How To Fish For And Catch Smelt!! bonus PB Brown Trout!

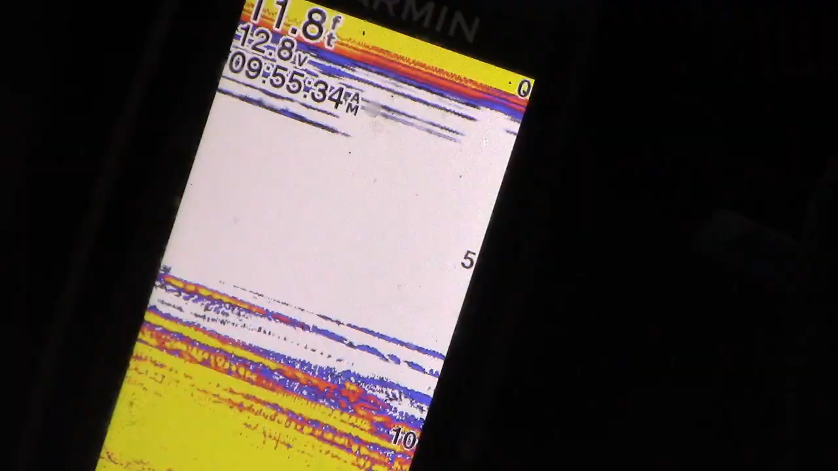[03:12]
So another thing that you may want or you may already have is a fish finder. Preferably the ones that have the traditional fish finder setting on there. This one happens to be a Garmin Striker 4 Plus. But I'm sure there's all sorts of other brands. This happens to be the one I have. Now if you don't know how to use fish finders or you're not familiar with them yet. I'm going to show you how they work. So you can see my bait there.
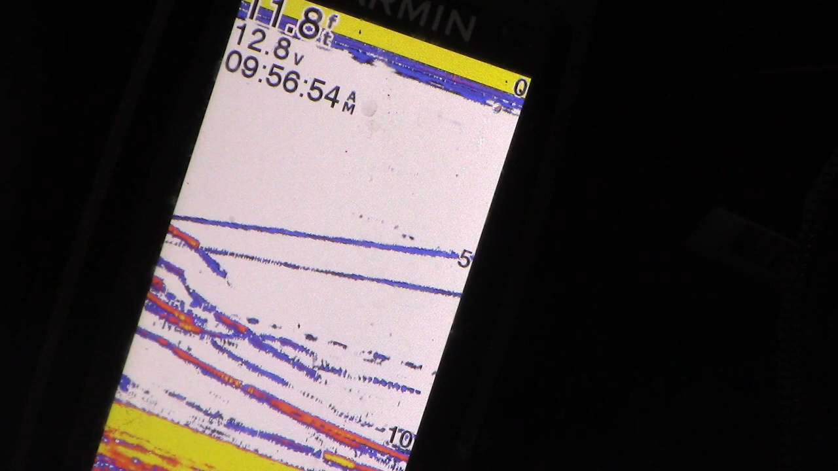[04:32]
So I'm going to take him and put them on the ice right here. Smelt are freaking phenomenal eating. They're great tasting fish. And they're so easy to clean. I do have a video on how to clean smelt as well that you can check out. But yeah. So you just drop your jig right down until you reach the school. And what I like to do is just keep it above the school a little bit. Like I said, again, fish finders aren't essential. You just have to play around with it if you don't have one. And you can find out where the school is heading.
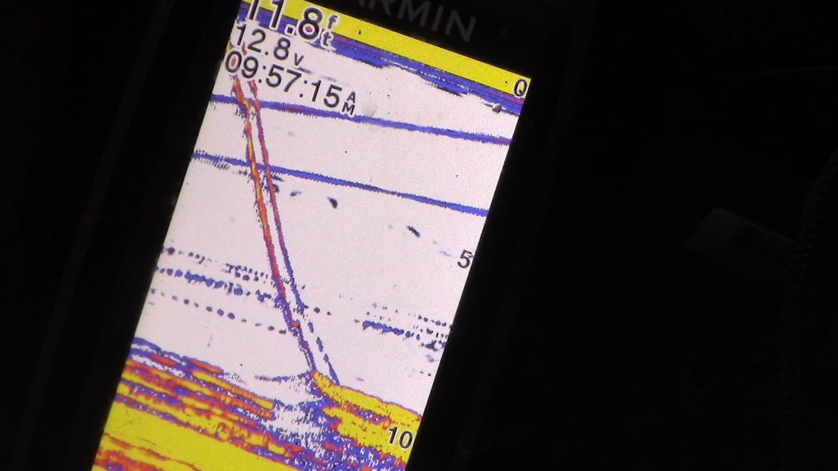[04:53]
But I like to keep my rod tip just as still as I can. And sometimes you'll have to jig them a little bit.
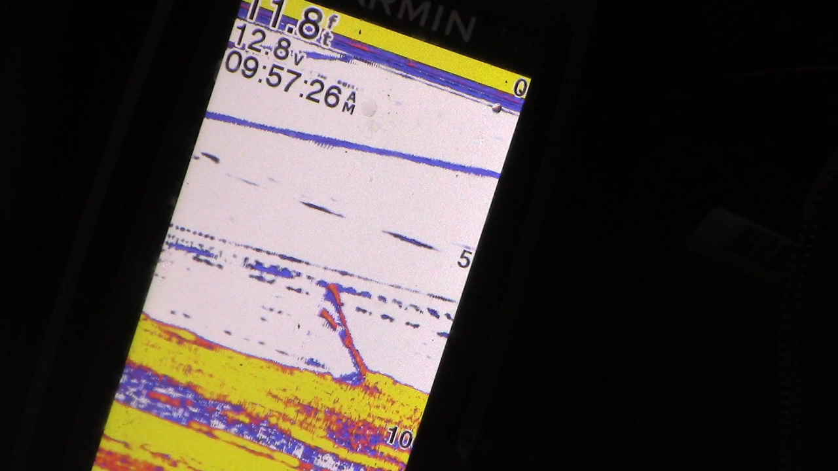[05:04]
But most of the time you can just keep it still and they'll come hit it. But let me zoom on out and I'll show you my rod tip here.
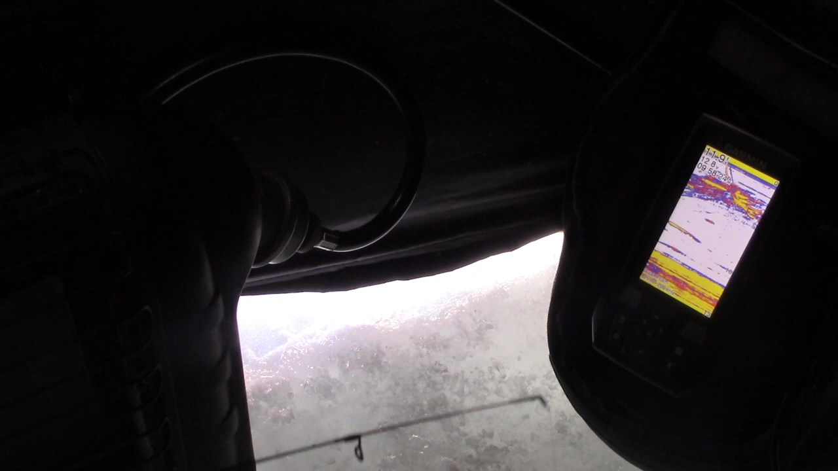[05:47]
Right now the school is about at three feet down. So I'm just doing a little bit of light jigging just to get their attention that there is bait down there.
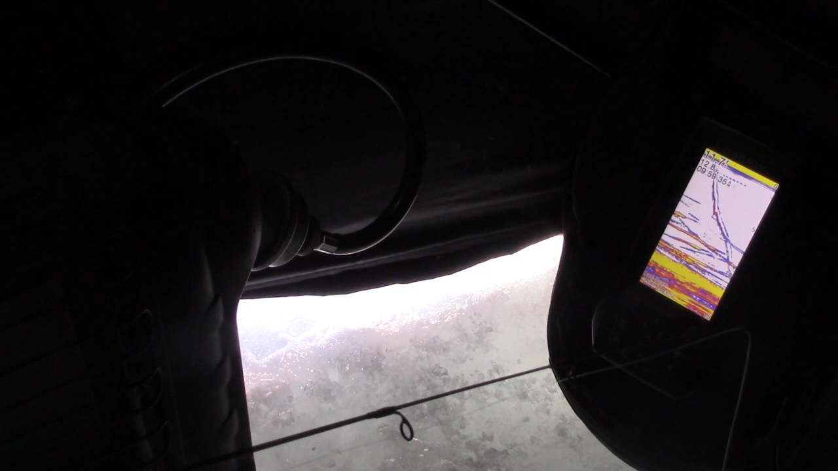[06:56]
Then I just start a little bit of light jigging just to get their attention, and I got a hit already.
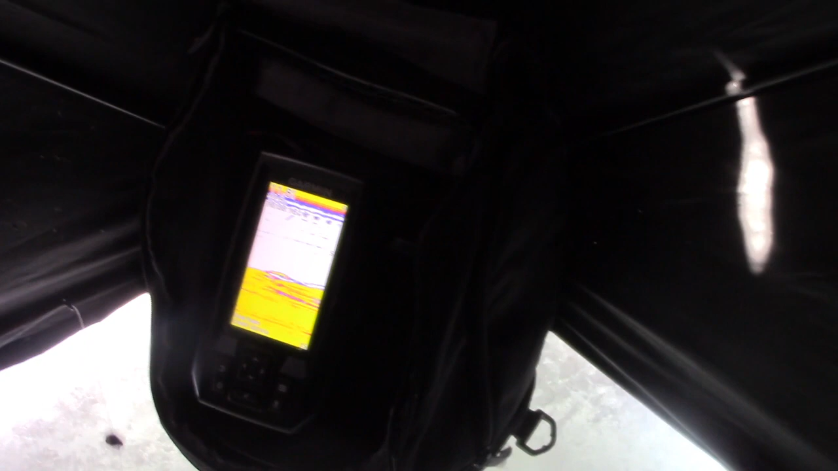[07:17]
Yeah, they are a school fish, um, obviously. And you can see, if I zoom in again,
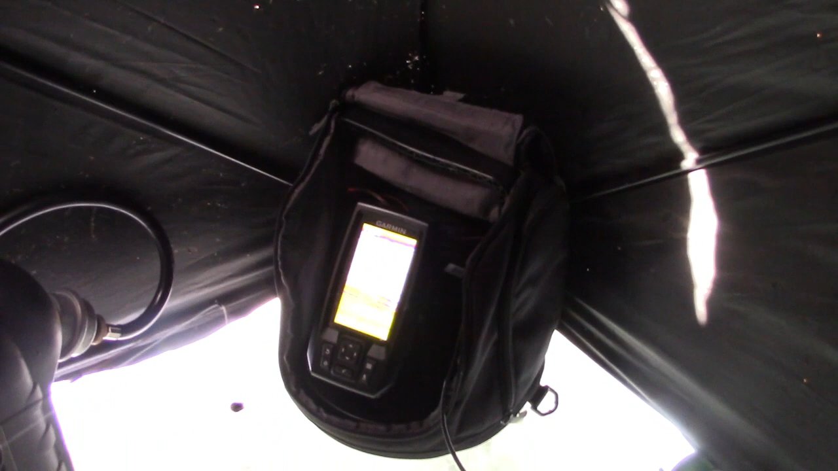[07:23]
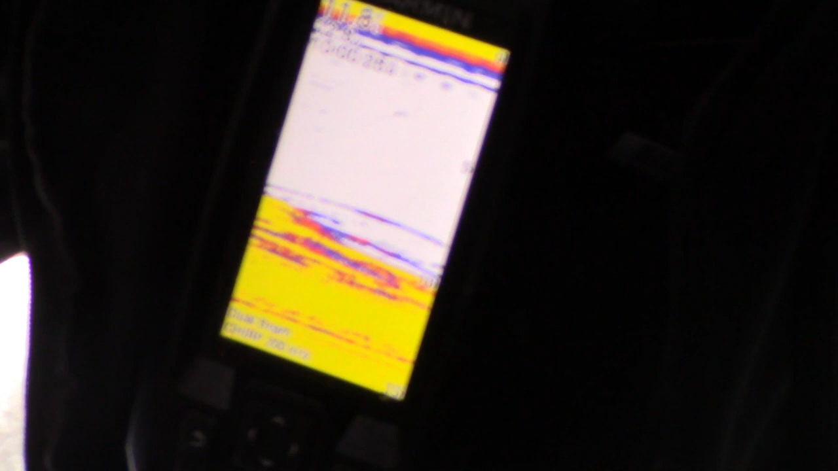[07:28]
there's a monster school of them down there from about 11 feet to, uh, about nine and a half, 10 feet.
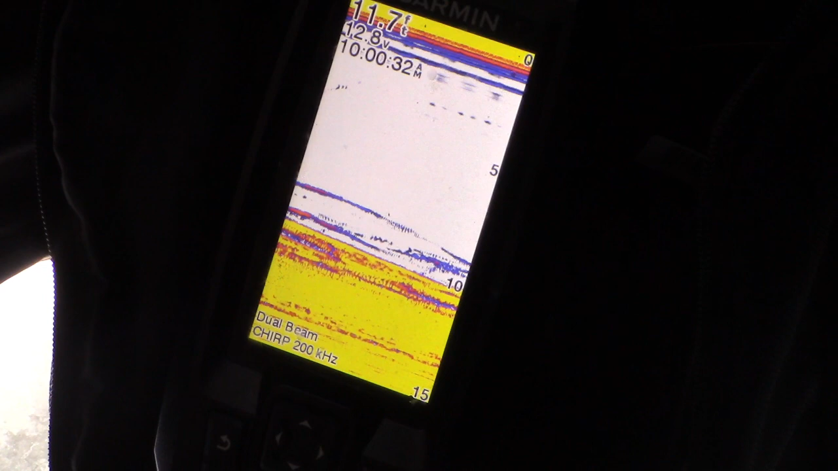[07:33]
And that's what we're after. I mean, we came, I came out here and just having a blast, jigging smelt and waiting for a trout bite.